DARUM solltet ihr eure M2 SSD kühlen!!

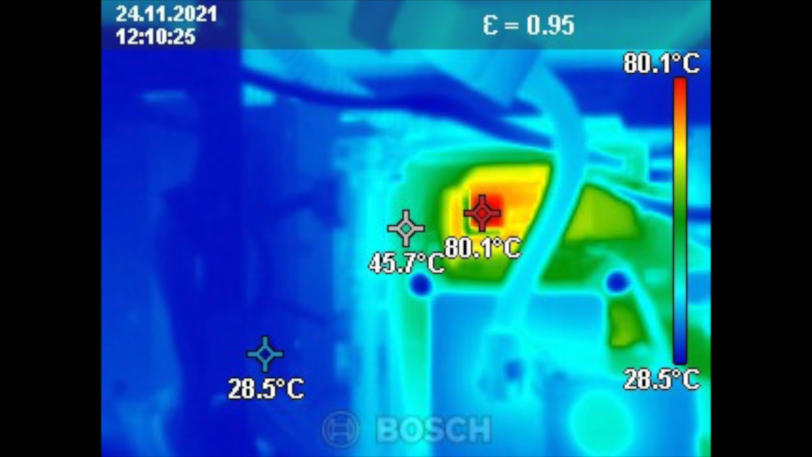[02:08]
On screen: max 80.1°C, scale top 80.1°C, scale bottom 28.5°C
Wie sieht das Ganze nun aus, wenn der Heatsink auf der SSD montiert ist? Das Ergebnis lässt sich durchaus sehen.
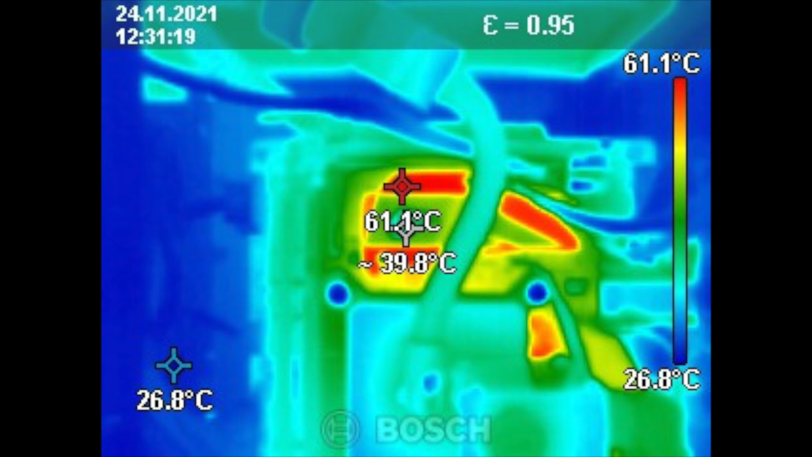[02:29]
On screen: spot 39.8°C, max 61.1°C, scale top 61.1°C, scale bottom 26.8°C
Man muss aber auch sagen, dass die Abwärme hier deutlich höher ist und die eigentliche Temperatur auf der SSD nur mit der Softwarelösung lesbar ist.